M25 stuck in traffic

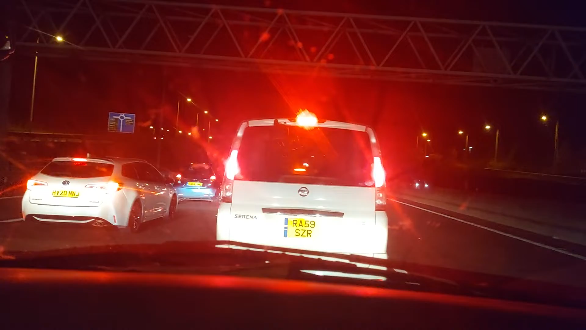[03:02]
Finally So it's moved now A little bit
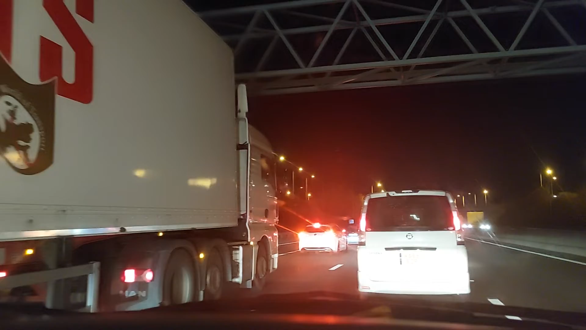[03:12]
It was saying On my Navigation There is a road clavier But I don't know
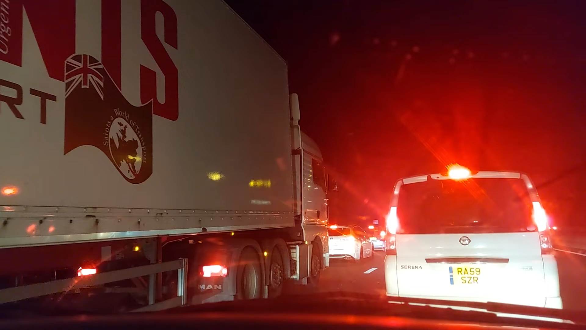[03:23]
I wasn't expecting This much clavier So As you can see Here You are in an 8 minutes Slow down Caused by a crash You are still on the fastest route Ah So there is There is a crash happen
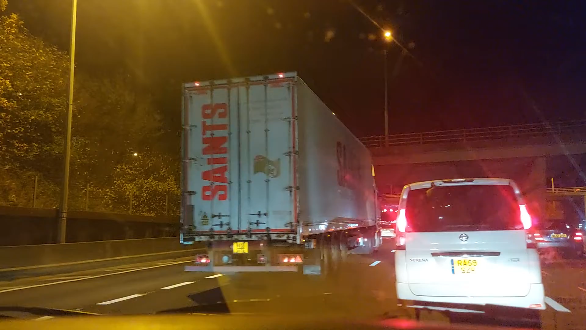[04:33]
In Because obviously When I was coming from that side It was saying Ah First of all 60 speed limit Then it's down to 50 Then it's down to 40 So M5 is always like that So So From here I Need To Take
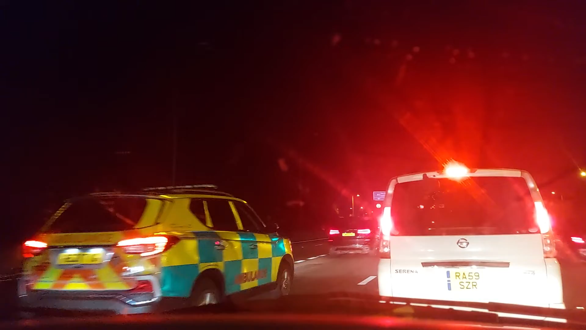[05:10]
And But I I Am going to Change I Need To Change To follow The Junction M M4 Heathrow So I'm gonna cache The M4 As you can see That one line is closed
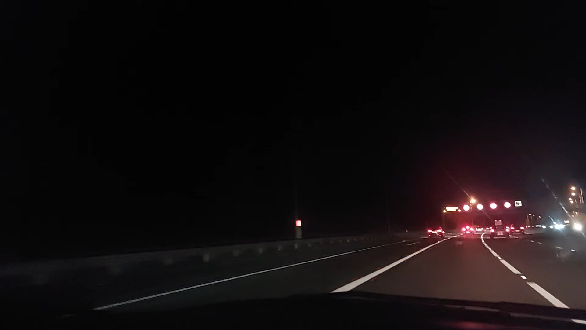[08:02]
then it says condition caution so now I have to follow I have to leave an M25
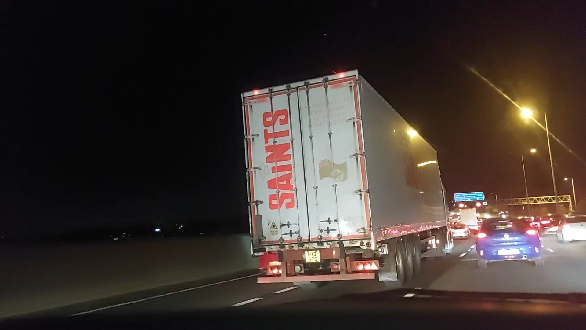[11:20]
no more than that now it says 50 40 and 50 40 and 50. keep changing but our actual speed is right now 30 miles per hour this look like we're driving in the streets not on motorbike